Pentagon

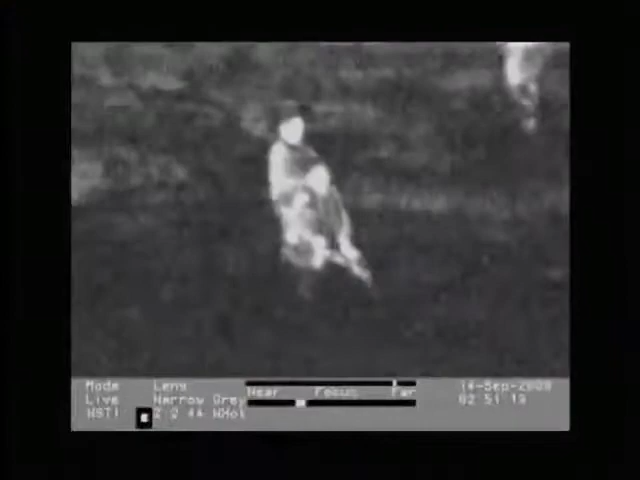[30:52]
It allows soldiers to fire more accurately in the dark, using a thermal weapons sight.
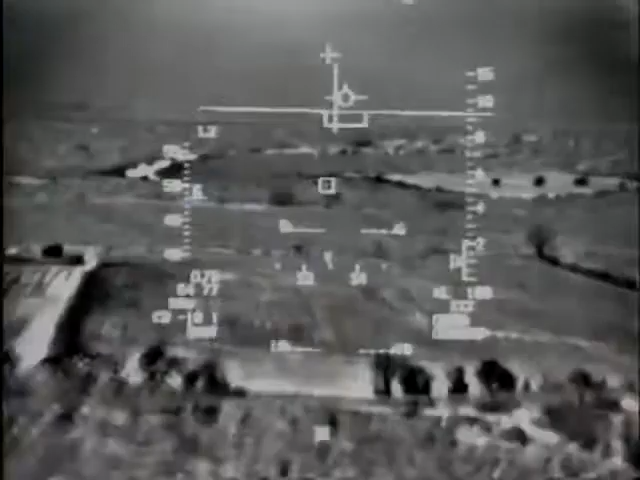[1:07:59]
Precision weapons guided by lasers and able
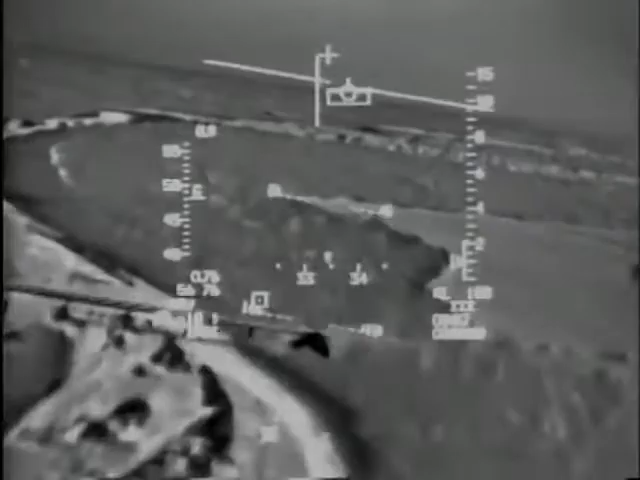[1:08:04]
to hit with far greater accuracy than weapons of the past.